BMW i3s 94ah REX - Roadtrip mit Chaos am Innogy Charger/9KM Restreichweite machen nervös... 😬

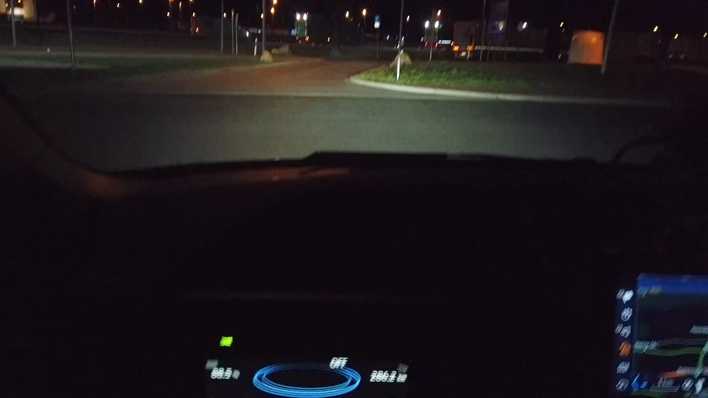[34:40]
Ja. Da würde ich mal sagen, weiter geht's.
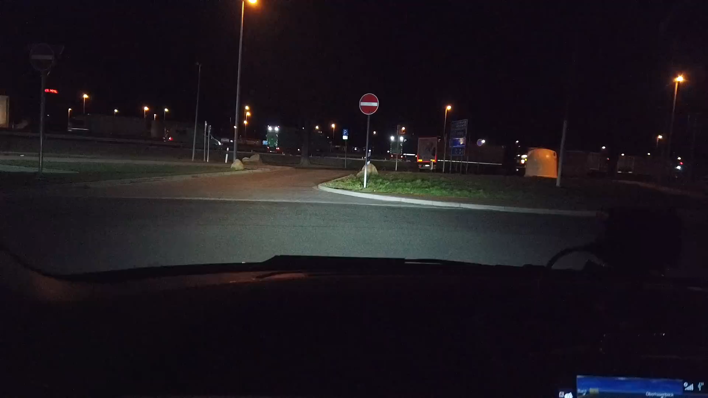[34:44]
Ich bin übrigens auf der Raststätte,
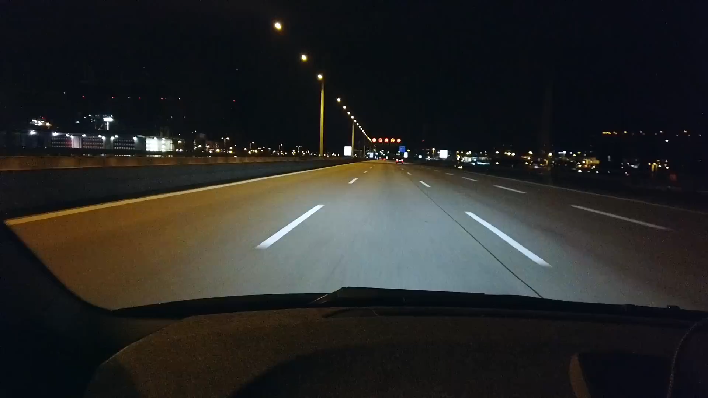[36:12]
Konnte den Schnittverbrauch ist ein klein wenig gestiegen. Wir sind jetzt bei
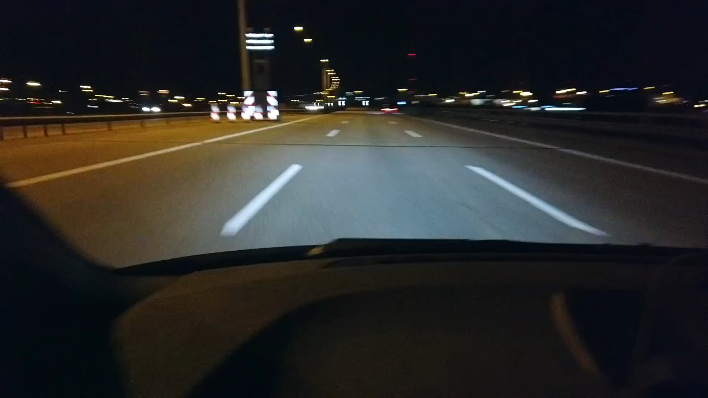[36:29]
16,6 Kilowattstunden. So, hier der Hafen. Wieder große Pötte, aber auch nur zwei Stück. Überschaubar. Ja, Elbtunnel, zwei Röhren gesperrt. Wahrscheinlich wird dann mal wieder im großen Stil saniert.